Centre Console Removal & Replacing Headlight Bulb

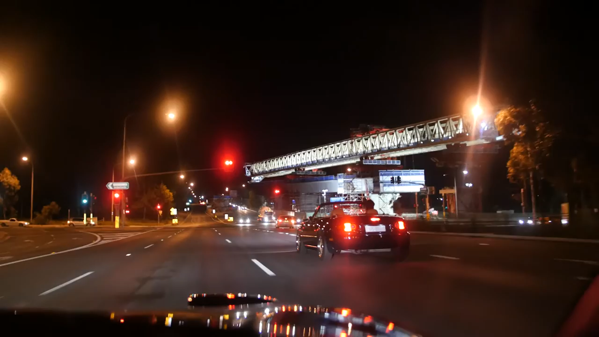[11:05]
So the lights work. They're not as bright as I thought it would be, and it's kind of staggered.